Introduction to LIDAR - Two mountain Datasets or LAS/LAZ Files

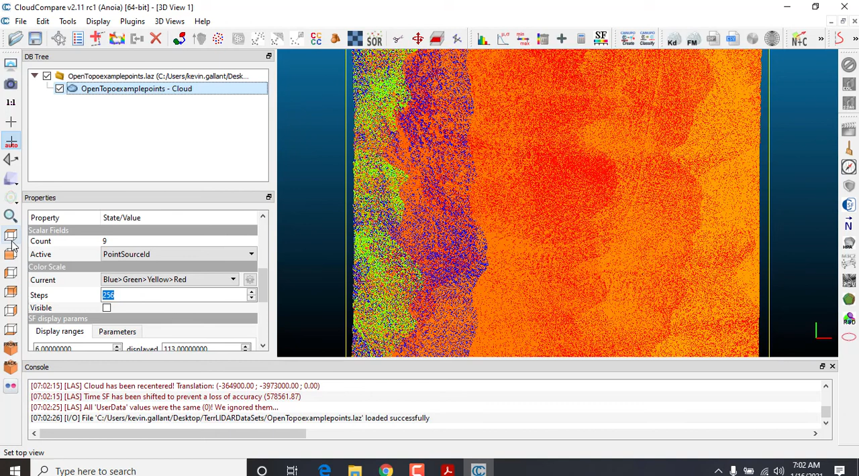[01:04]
it's usually you see the top view here and and go down here and see all the properties points in the shift purpose of this intro is in a few minutes show you a 3d
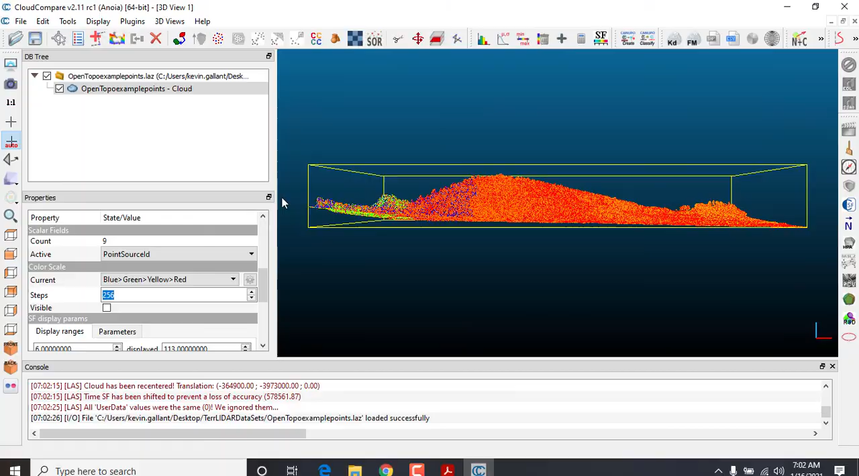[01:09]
side so I'm going to go into this view the front view use my mouse to go down here and it still doesn't look look like a bunch of colors one
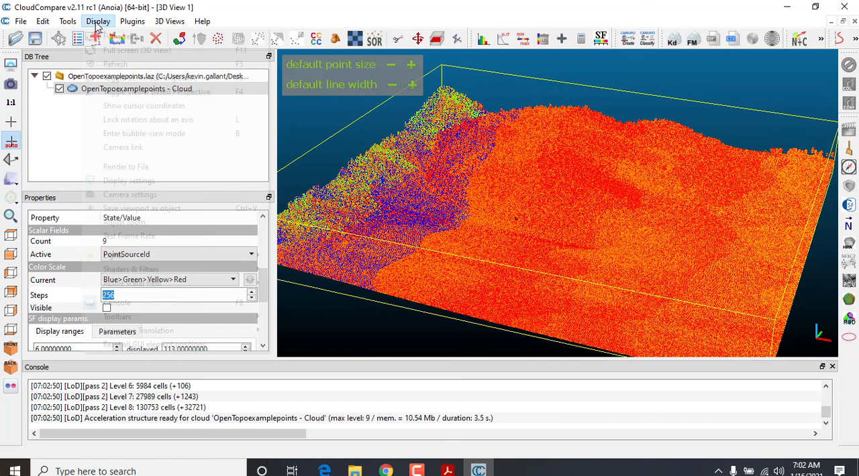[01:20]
of the things from 3d is the use of what's called shaders and there's a few shader
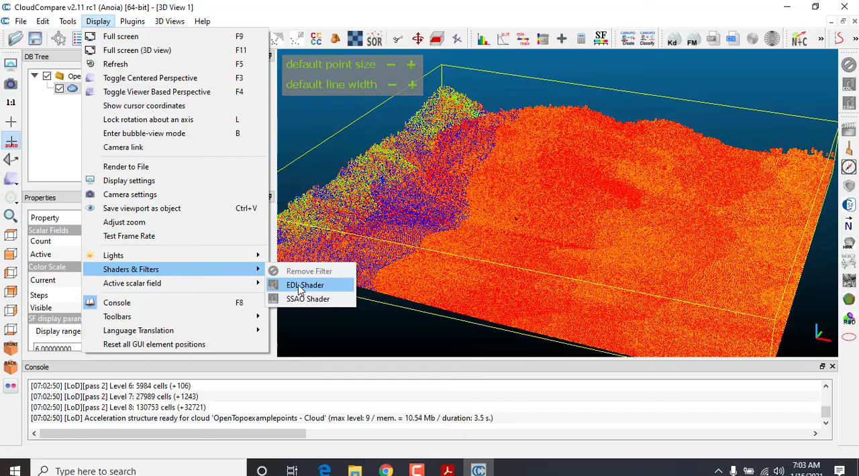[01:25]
types by preference in this software's EDL shader it takes the
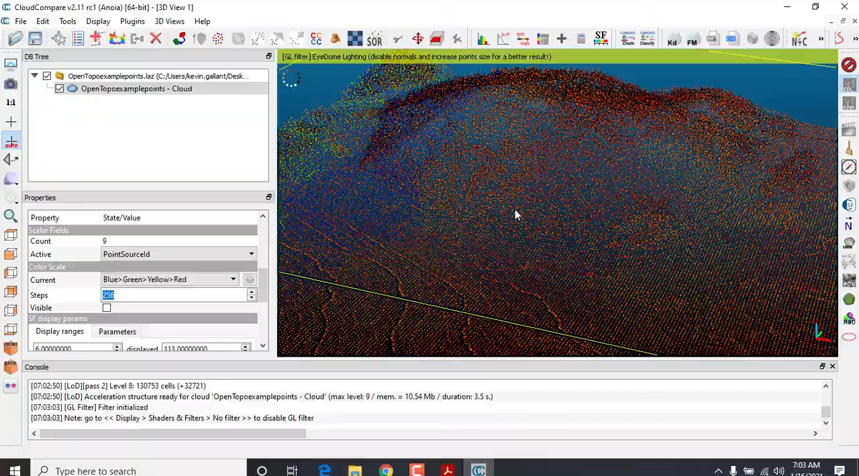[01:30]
data and really emphasizes the surficial trees that the canopy basically out of that
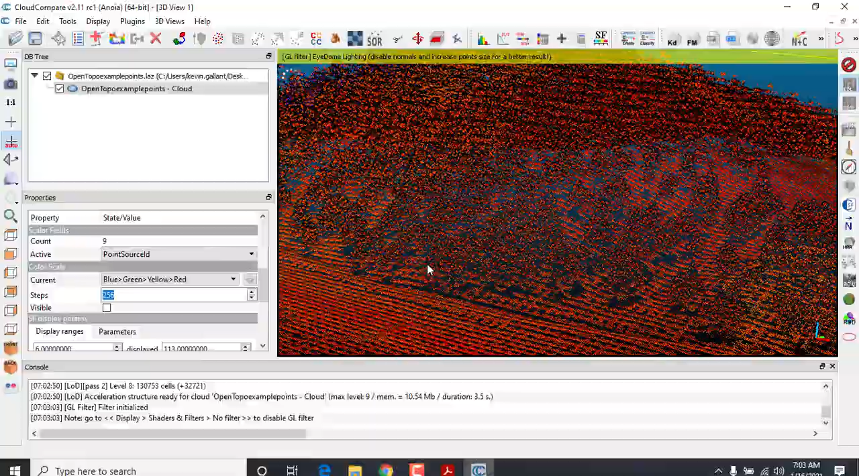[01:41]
a lighter is classified in many types and again you can see
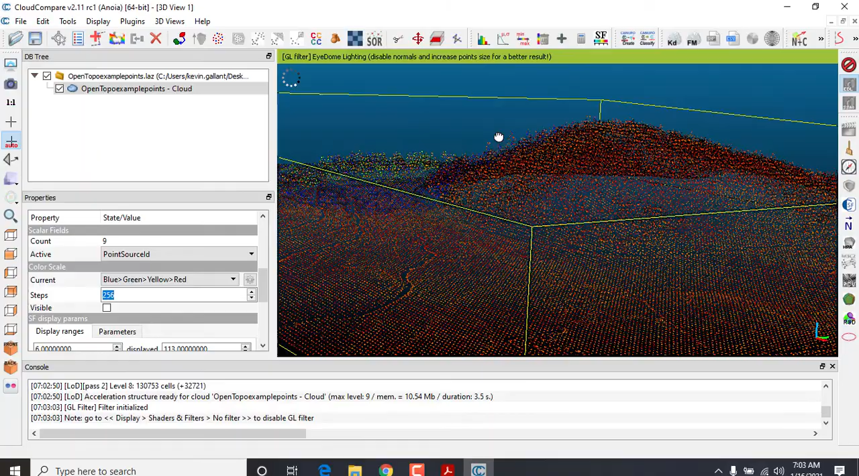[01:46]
the scattering intensity and one of the preference I've been working with with this
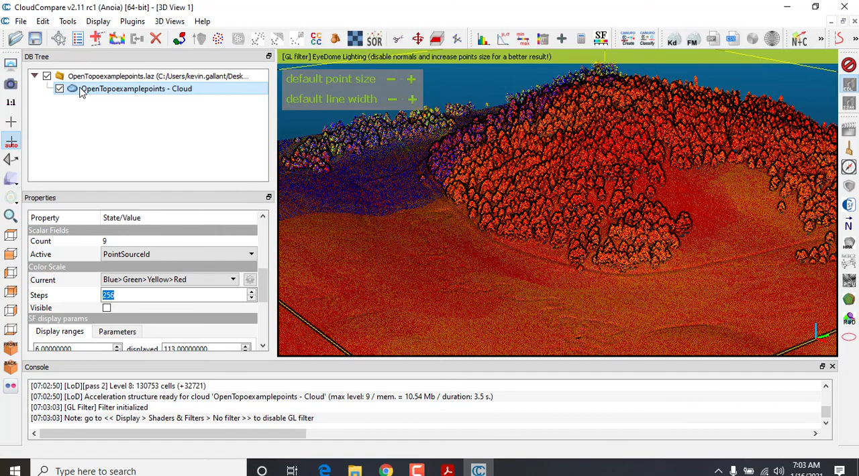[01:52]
data set which is the lighter itself is to color it
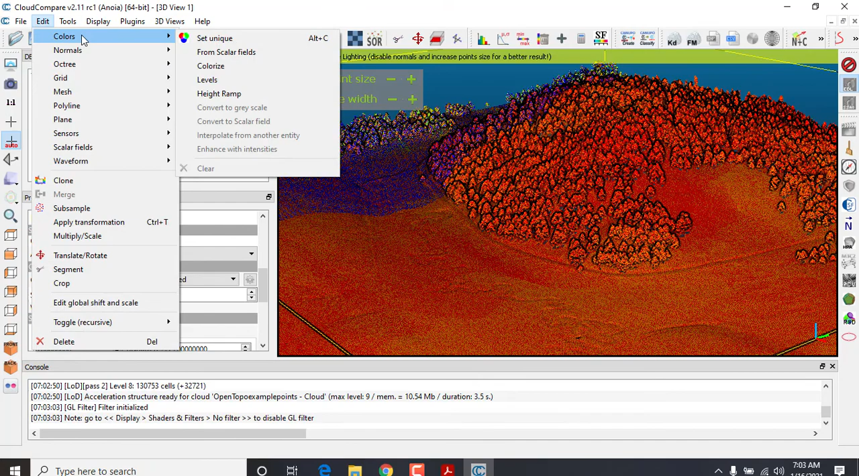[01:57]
with a height ramp so you know what's higher and what's lower so you
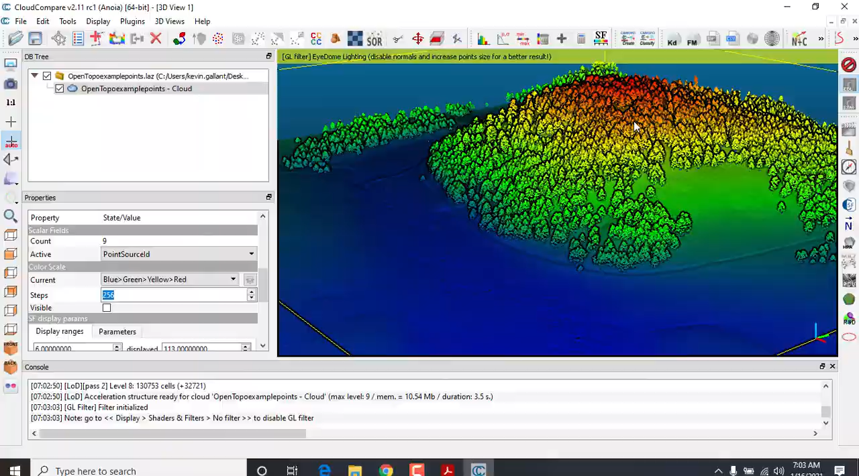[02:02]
notice the reds are the high and the blues are the cool low and you
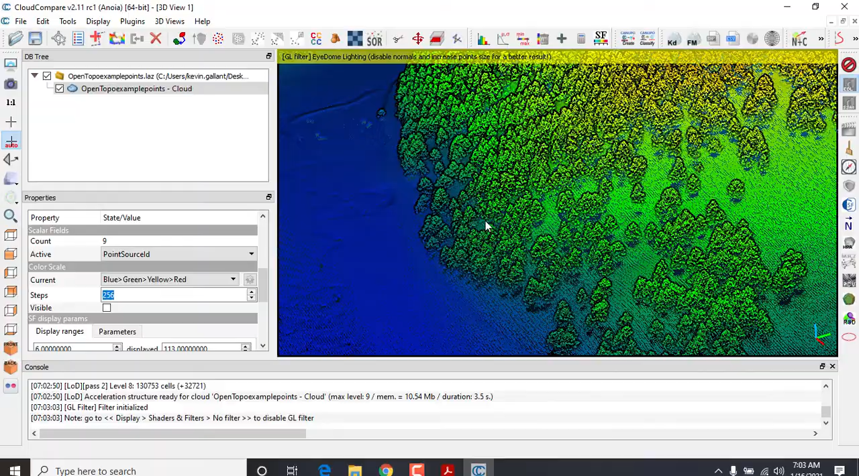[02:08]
notice a lot of the features in here that really set the example and there's a lot of things you can do with lighter you can analyze it one of the things that I extract a lot and a lot of
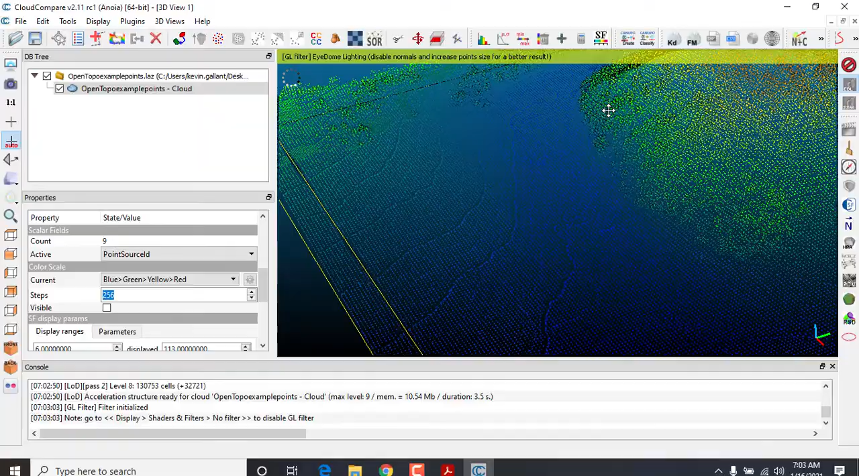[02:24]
map server providers will always provide
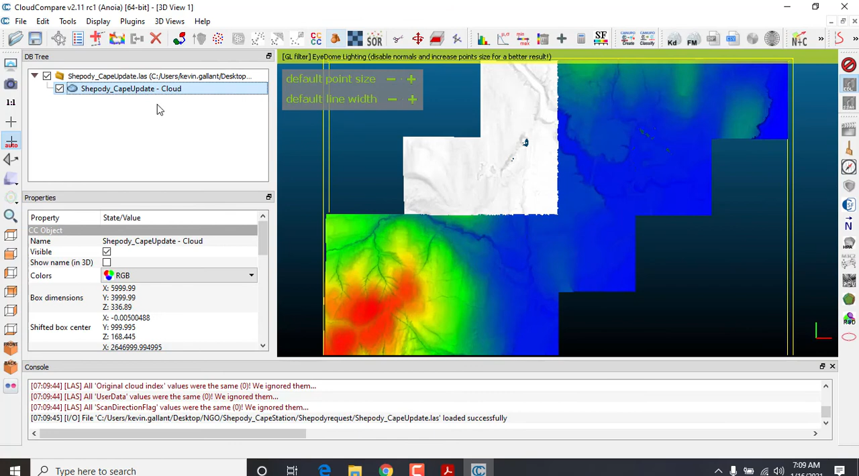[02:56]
used it again I go in the front view and notice I added a new set gray here and I'm going to take this and the same thing colors I ran you can tell where the mountain is because the mountain this area in this area is all red and full of river streams so this one was already classified from the lighter but I wish
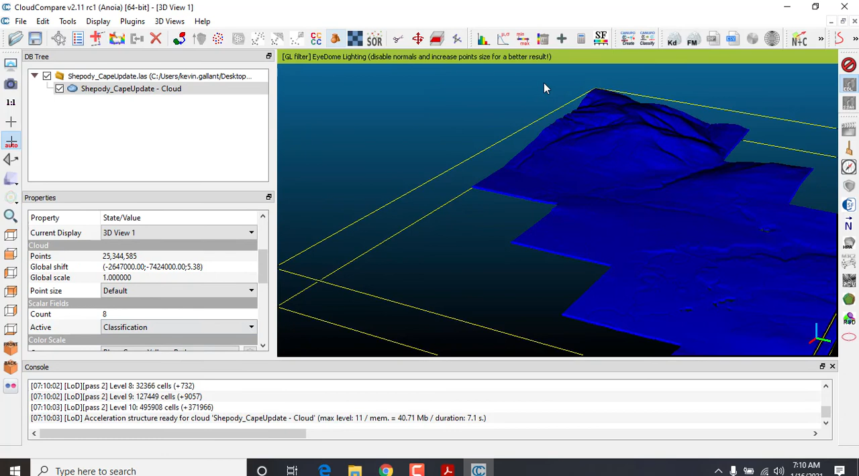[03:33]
you want to demonstrate that to you so you go into your books classification and then strip from one 2.1 the data that you need just takes a while here and so
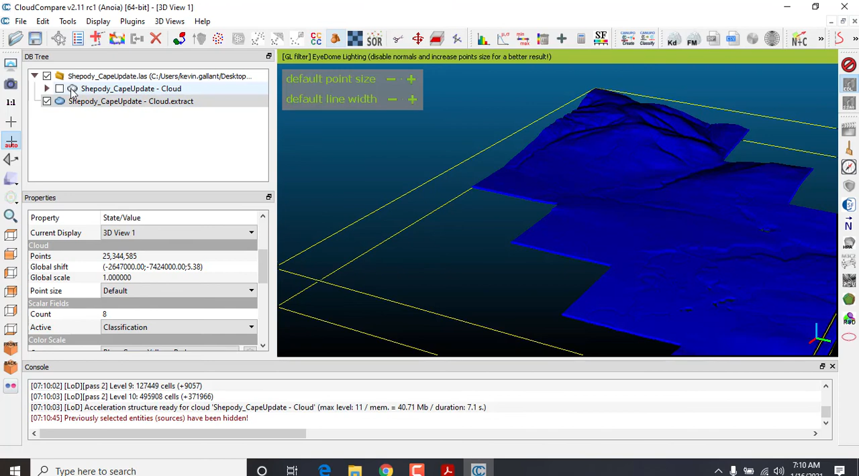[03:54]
now you get the data then you delete the original so then you don't have any trees or just and you can reset the height ramp for this I'll need to get it set up
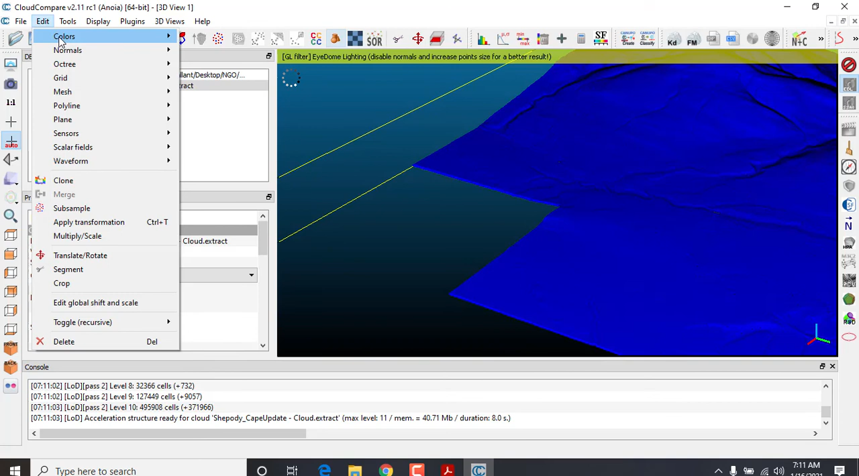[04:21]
and this is open source software colors there we go go with the default then you get the
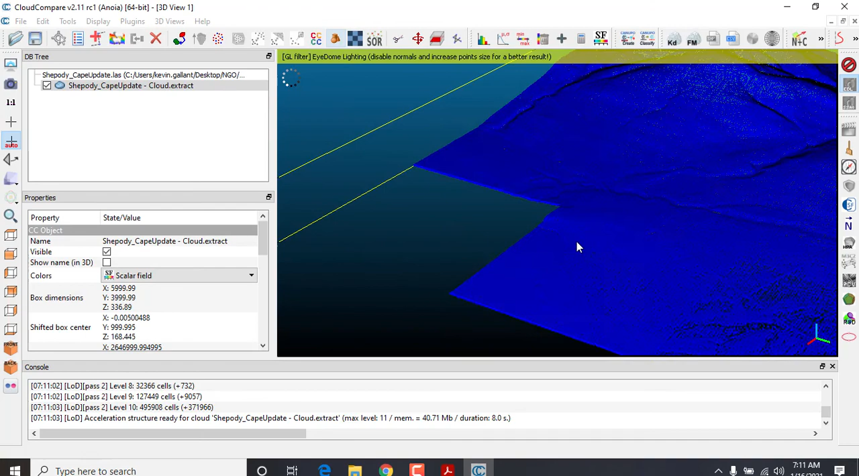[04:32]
the mountain again just to show you the original raw lidar format
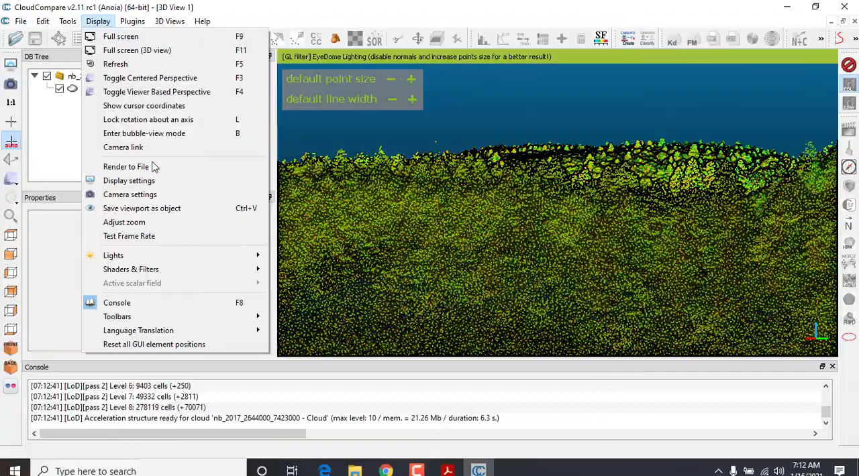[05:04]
make sure the shaders on here yeah these are the point cause of all the trees and if you're doing a tree study on you know be a great
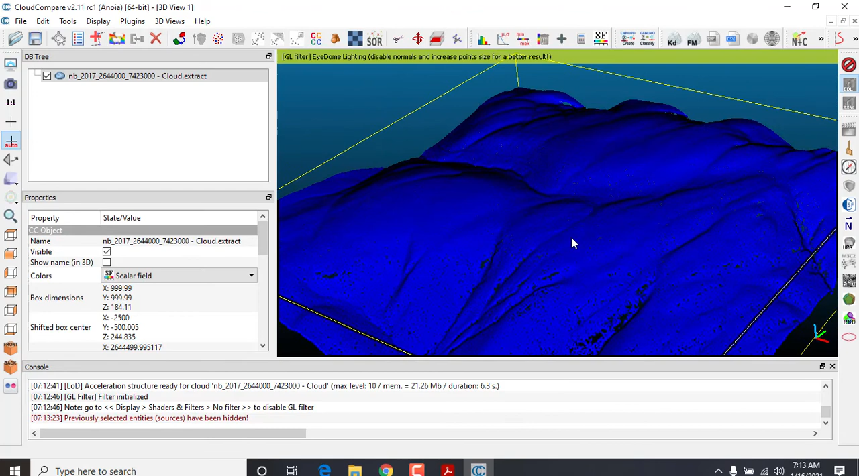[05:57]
to again what I commonly do is a height ramp and I like the high ramp because you can see what is higher elevation versus yeah lower remember if you hold down the alt key you can get the point clouds a bit converge together these are one meter resolutions so so just about six points per meter